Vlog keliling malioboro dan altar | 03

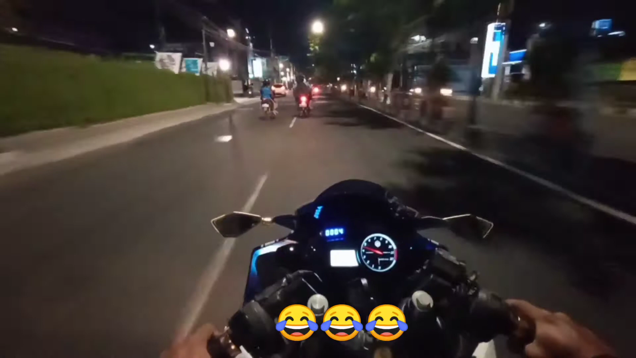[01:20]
kali ini malam ini kita mau ke keliling Malioboro guys ini ceritanya kan malam minggu guys sekarang nggak tahu ini masih kebagian malam minggu enggak aduh nih kita sekarang berada di jalan Jogja
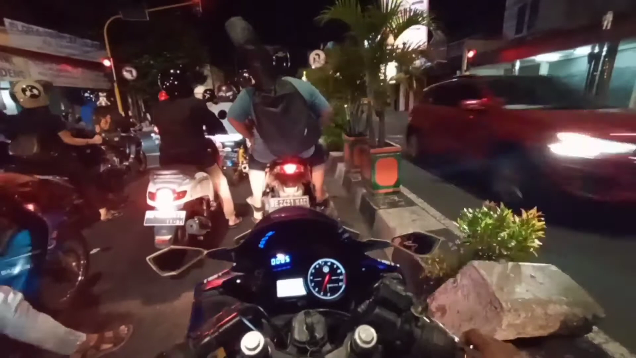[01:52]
Solo ya guys cuman kita arahnya ini ke kebarat ya bukan ke arah Solo ya kalau ke arah Solo kan eh aku
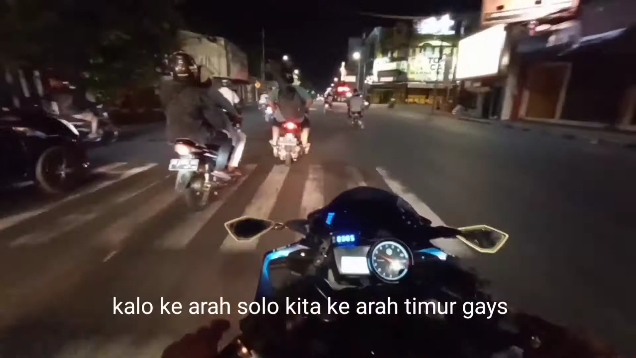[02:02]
salah jalur ya wuuh jalannya spilur uh jalannya sepi sekarang jam setengah sebelas guys jalannya wis eh udah nggak macet kalau malam minggu itu kalau
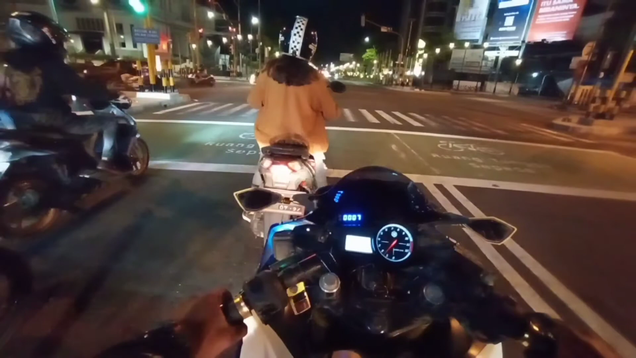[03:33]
gini lagi posisi dikota ya jadi paling 100 meter Udah lampu merah lagi Lampu merah lagi
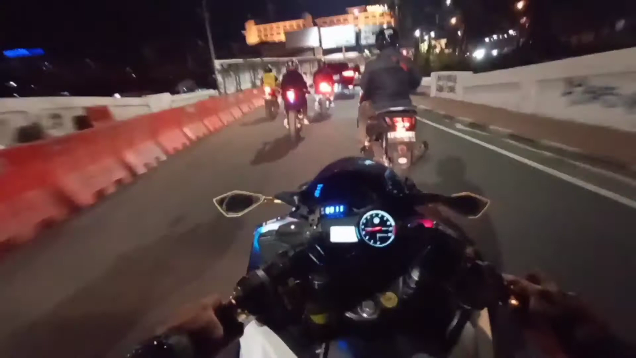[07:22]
Perjalanan 10 menit sudah jauh kita langsung ambil kanan eh di sebelah kanan itu parkiran ya guys parkiran motor mobil juga bisa ding
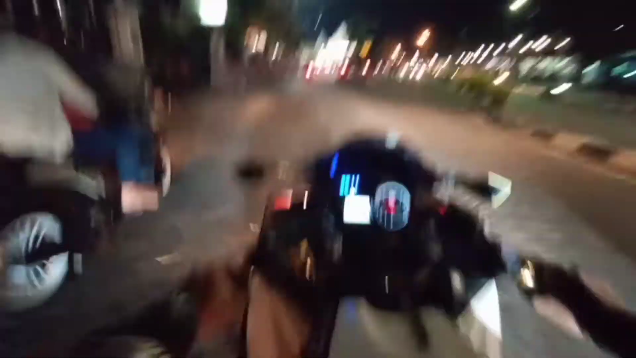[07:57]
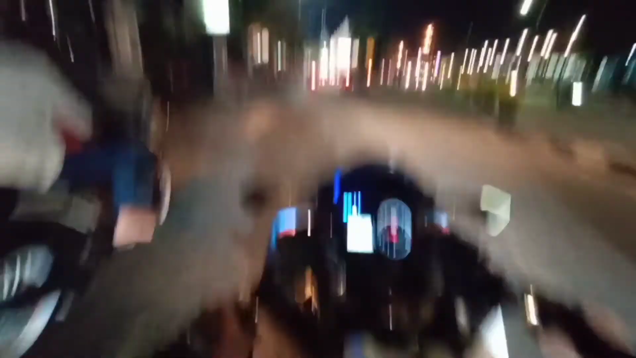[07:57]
tinggal belok kiri kita sudah sampai di jalan maleoboro guys oke kita sudah di jalan maleoboro guys dan seperti inilah kondisinya setelah new normal ya
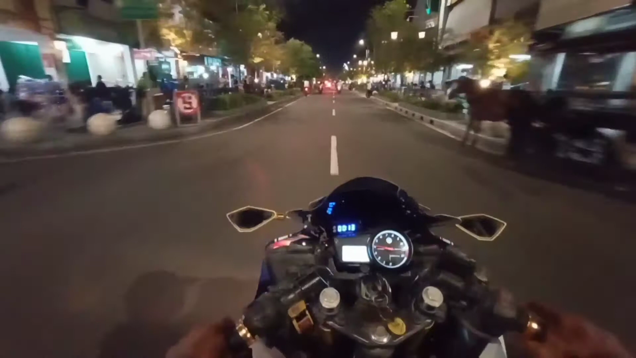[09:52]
jadi apa ya seringnya sih pilih yang jam-jam malam aja kalau melihat sini sih biar enggak macet tapi ini apa ya yang jualan di pinggir jalan itu sudah banyak yang tutup
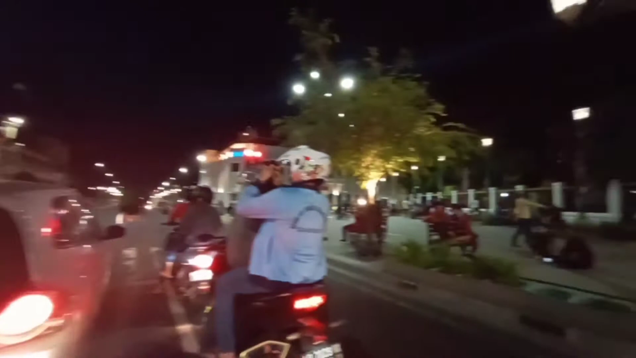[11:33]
ini kalau jam-jam 7 sampai jam 10 ya guys ini disini ini bener-bener padat padat orangnya ini dan di jalan ini pasti macet kalau malam minggu ya guys bener-bener nggak pernah sepi ya kecuali PSBB kemarin kalau hari-hari biasa pun benernya
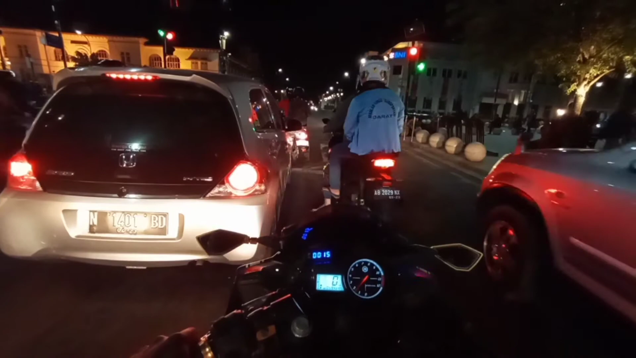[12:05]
juga rame sih kayak gini tapi nggak seramai malam minggu atau pas weekend
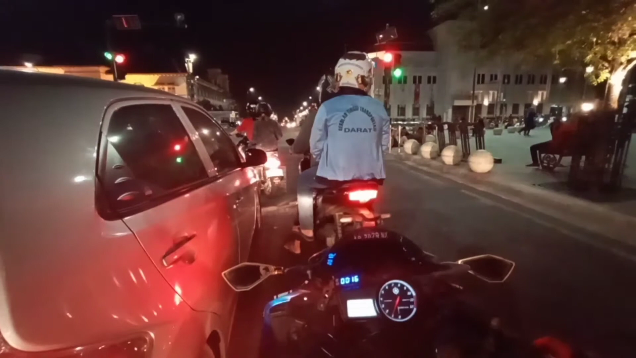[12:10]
oke oke hijau kita lurus guys kita menuju ke altar
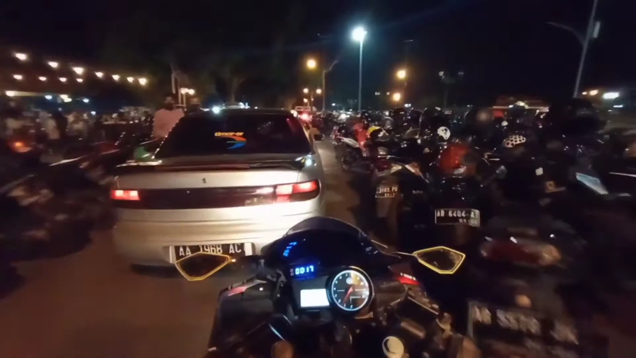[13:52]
ya ini ini yang ini ini ini ini ini the cc puter sih puter-puter puter ya Mas Unten Oh kita coba ke arah selatan ya guys
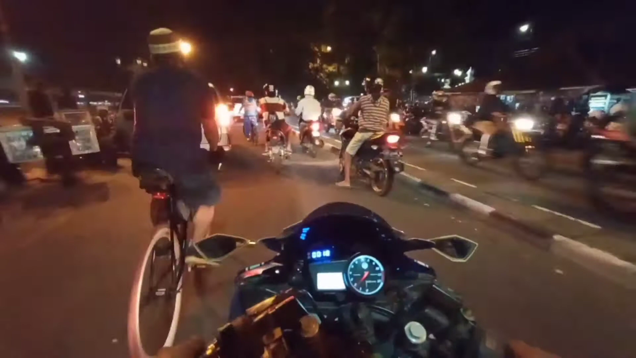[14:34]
tuh anak-anak kail X eh masih ramai guys posisi dah nah malem ya banyak anak-anak motor guys di sini nih